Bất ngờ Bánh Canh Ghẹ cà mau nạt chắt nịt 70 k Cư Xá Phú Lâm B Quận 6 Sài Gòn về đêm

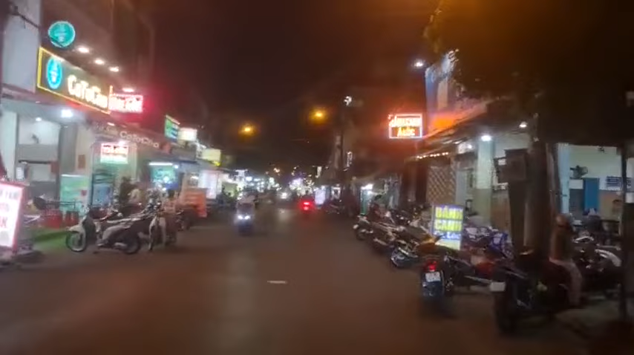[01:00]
Món ăn rất là nhiều luôn. Đây là phố ẩm thực nha cả nhà. Đây là bánh canh, canh bún và bún Thái. Ốc 30k, 40k. Rồi sủi cảo, hủ tiếu Nam Vang, bún thịt nướng. Chợ rất là nhiều luôn, không biết lựa chọn món gì mà vô ăn. Cơm tấm, bánh canh ghẹ.
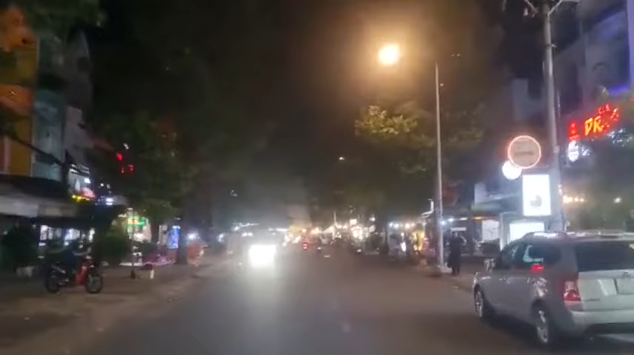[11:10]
Sài Gòn về đêm rất là đông vui luôn.